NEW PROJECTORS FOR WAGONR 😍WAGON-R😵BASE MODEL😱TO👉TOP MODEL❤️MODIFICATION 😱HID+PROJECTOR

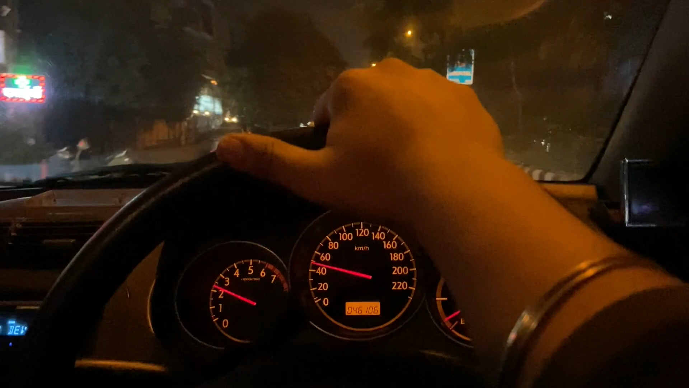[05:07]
डील बहुत अच्छे मिली तो हमने कार लेलिया आप बताना बाकि हां वही कार कॉन सी है इसका इंस्ट्रुमेंट क्लेस्टर औ तना ध्यान रखना आप वाई
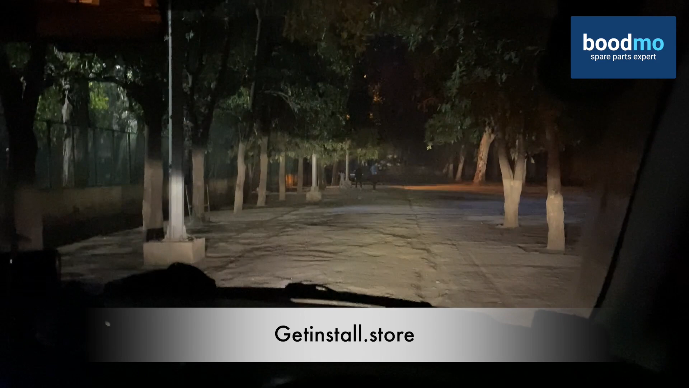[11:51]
अब इन् साथ है तो जब हाई भी मौन करूंगा तो इसके डिपर भी ओन